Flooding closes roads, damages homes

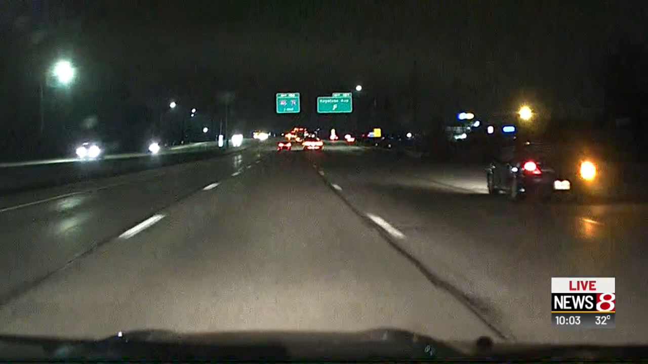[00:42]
IF ONLY ALL THE ROADS WERE THIS CLEAR ALL DAY. LET'S TAKE A LOOK AT SOME OF THE VIDEO WE FOUND EARLIER.